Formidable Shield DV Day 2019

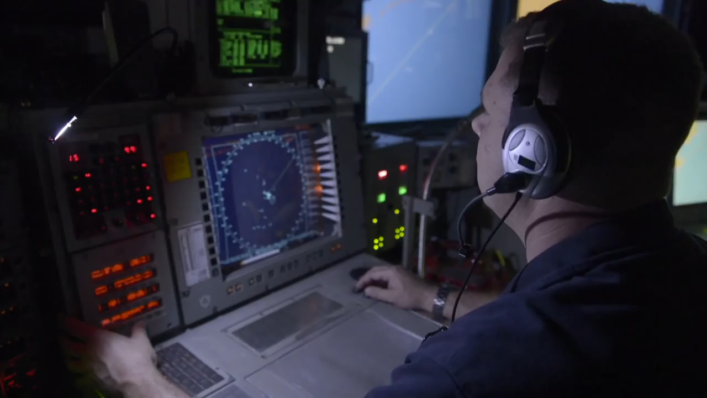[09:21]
In 19TAC-4 Charlie, the Arleigh Burke-class guided missile destroyer USS Kearney successfully detected,